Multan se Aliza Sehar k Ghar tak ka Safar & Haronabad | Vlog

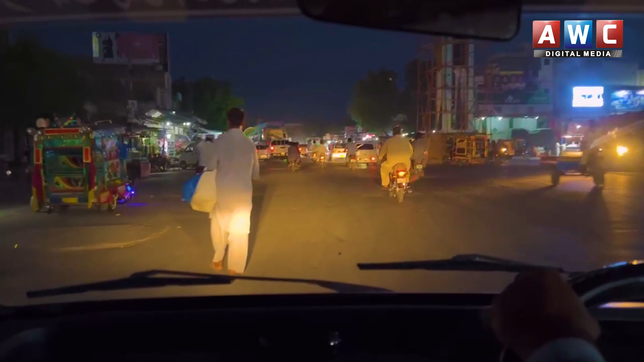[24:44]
का मरकजी चौक और ये शहर बहावल नगर के मारूफ शहरों में शुमार होता है
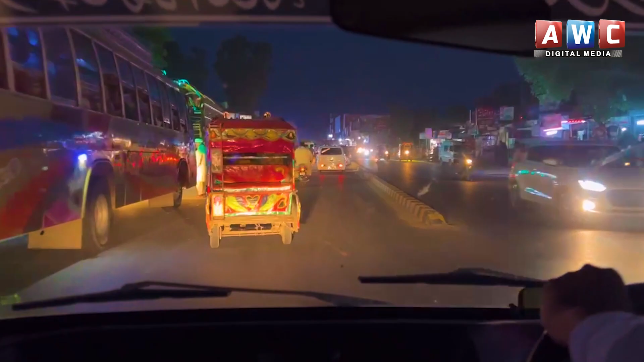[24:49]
एक अच्छी बड़ी आबादी वाला शहर है कारोबारी मराकज़ हैं यहाँ से हम चिश्तियाँ की जानिब बढ़ेंगे।
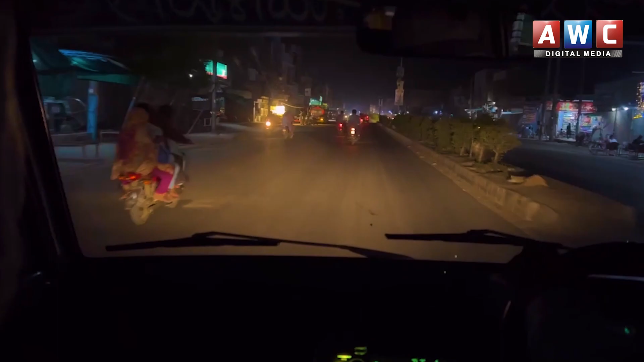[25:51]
जी नाज़रीन, इस वक्त चिश्तियाँ पहुँच चुके हैं और रात भी हो चुकी, ज़्यादा इर्द गिर्द के मनाजिर नहीं दिखा पाएंगे,
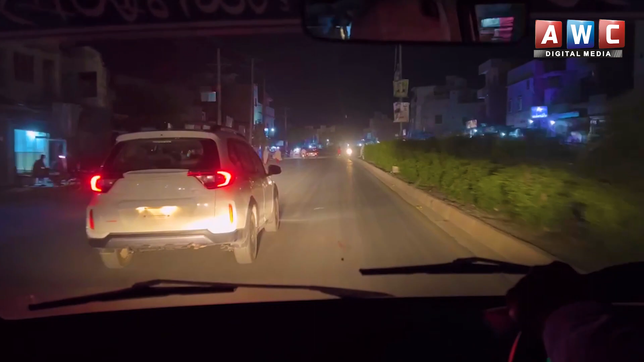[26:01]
जहाँ जहाँ रोशनी होगी कुछ मंजर देखा जा सकेगा, बाकी चूँकि अगला सफ़र भावनगर तक का हमारा सफ़र जो है वो रात में ही है, इस वजह से सिवाय रोड के मनाजिर के,
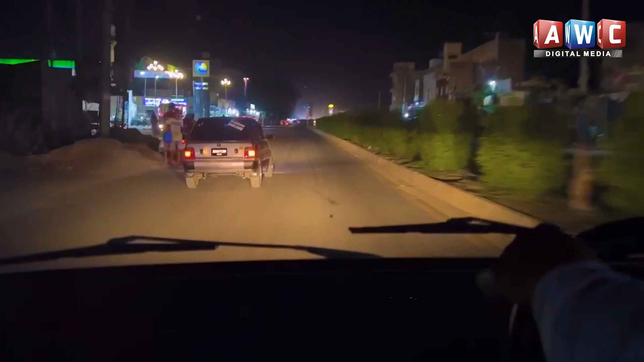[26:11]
रोड साइड मनाजिर को भी शायद इतनी कम रोशनी में कवर ना किया जा सके।
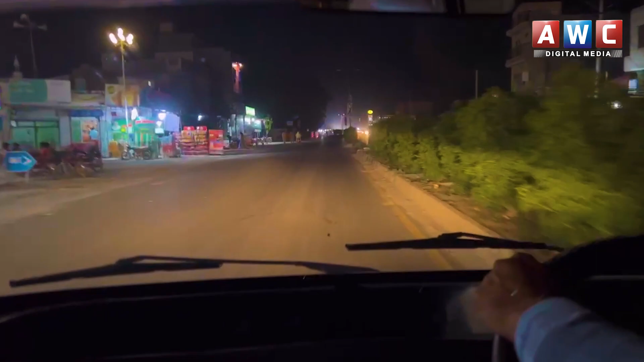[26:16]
बहरतौर सफ़र हमारा जारी है, इंशाल्लाह तकरीबन एक घंटे में भावनगर पहुँच जाएंगे।